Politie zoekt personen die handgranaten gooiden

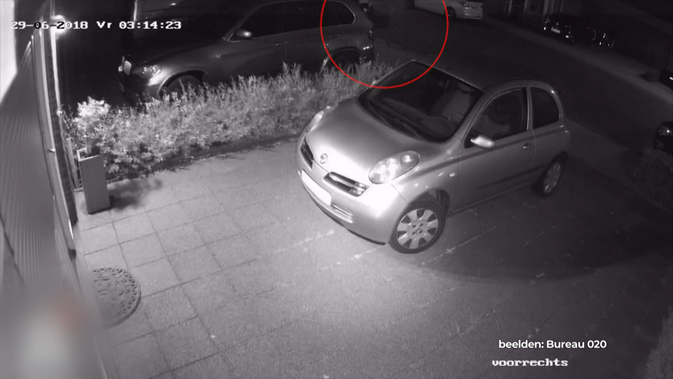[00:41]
Eén van de mannen schiet dan op de woning.
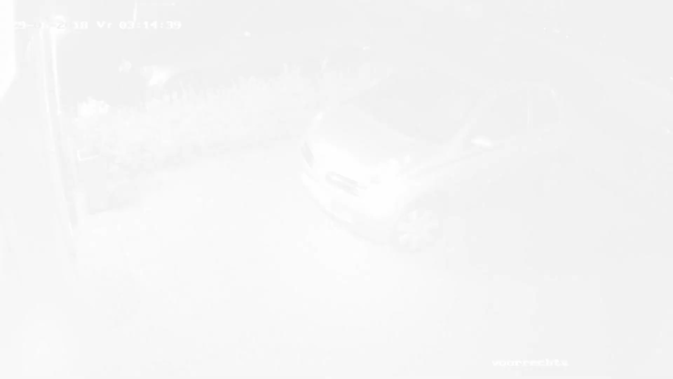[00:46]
De mannen lopen even weg en dan komt er eentje weer terug en die gooit ook nog een handgranaat naar de woning toe. Die handgranaat is gelukkig niet ontploft. De politie wil ook weten wie deze man is.